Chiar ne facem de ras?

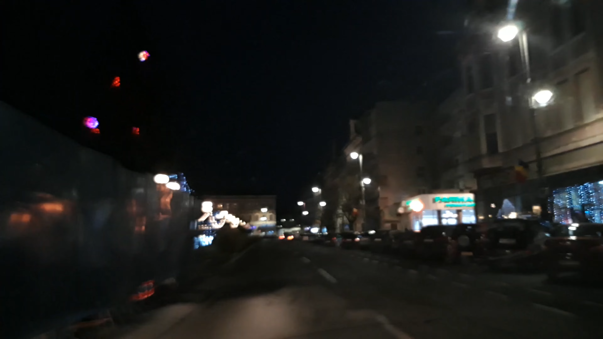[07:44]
După cum bine se vede, aici pe partea stângă avem acest parc foarte frumos și bine lucrat.